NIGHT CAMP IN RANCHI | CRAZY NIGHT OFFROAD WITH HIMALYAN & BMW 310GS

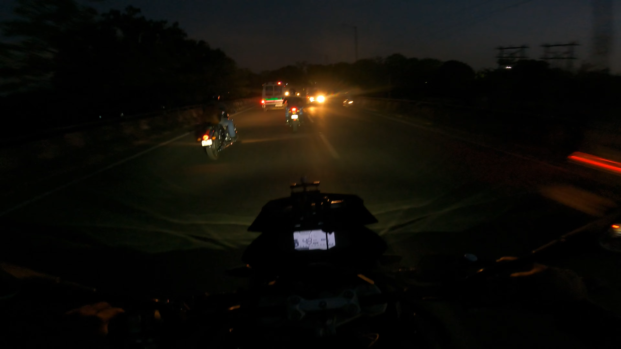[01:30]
Without the tent, there is a lot of difficulty. So, it's finalized for us to go to the remix hall. So, we are going to this ambulance. We are going to the first stoppage in Namkom.
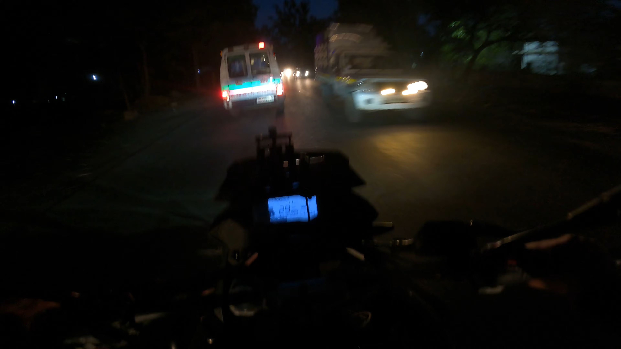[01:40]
Namkom Bajar. We will take some of the details there.
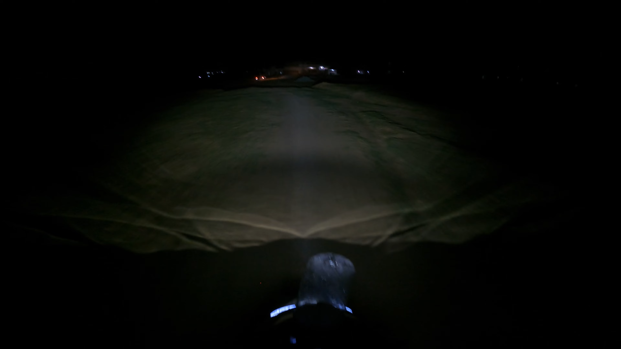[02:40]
I don't know how much visibility is going on But who are we going on the road? We don't have any idea